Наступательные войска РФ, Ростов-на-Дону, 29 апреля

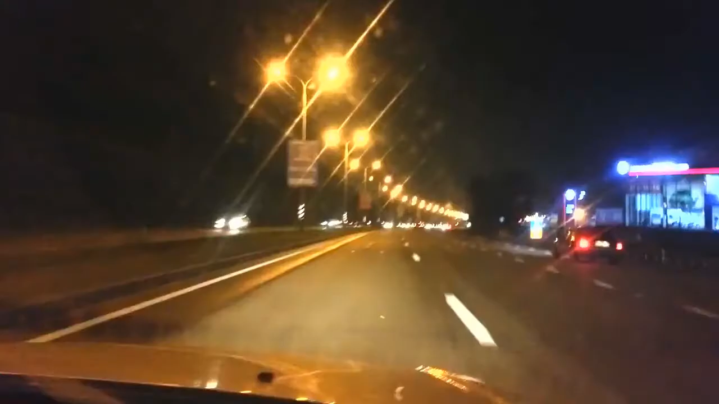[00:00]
Мы мимо будем, бляжи. А отсюда, отсюда, ебал. Блать, за хер, даже ебать, блядь. Откуда один нахуй? Блядь, сколько беттеров. Сейчас путь не пойду. Охуеть. Ты служил, а ты чего-то похуйни не видел. Я ВВС служил, я блядь. Вот сейчас как будет интересно после КамАЗов. Смотри. Смотри, чё это за хер, да? Ебать. О, ебай, глянь, система залпового огня. А вот и это вот, блядь. По три хуйни такие большие.